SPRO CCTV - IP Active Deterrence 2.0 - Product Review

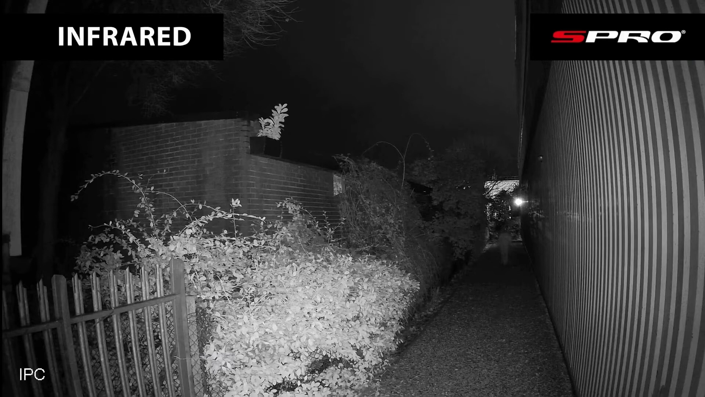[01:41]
illumination which refers to the fact that the illuminator now contains both a white light for color images and infrared this means we can now leave the infrared to handle standard nighttime images but have the white light come on when someone enters the field of view producing a security light effect this causes the intruder to flee whilst